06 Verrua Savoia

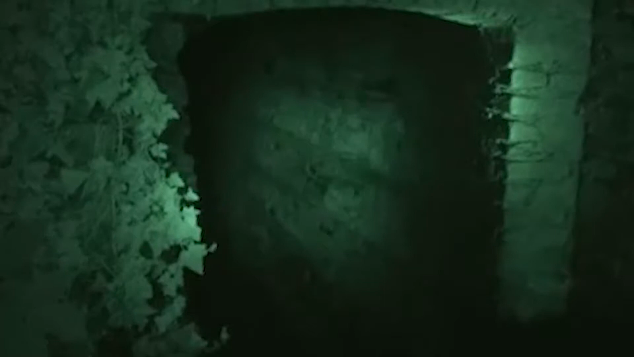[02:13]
Monitoraggi realizzati con videocamera all'infrarosso hanno permesso di censire circa 1700 individui. Quello che qui si sta facendo è un interessante esperimento di conservazione e protezione di una specie animale protetta.